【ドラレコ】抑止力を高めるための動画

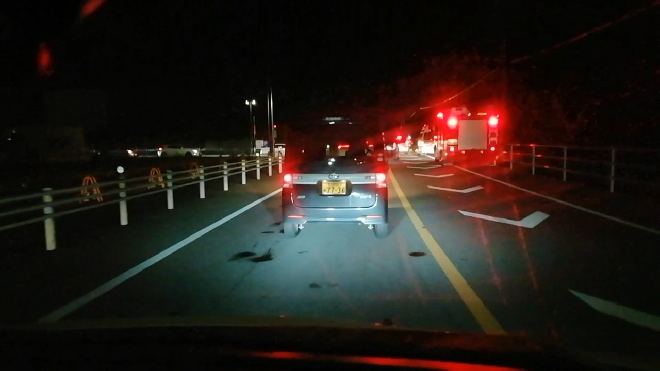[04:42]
救急車と消防車切れます。そして、何だ?何だ?何だ?何だ?何だ?何だ?何だ?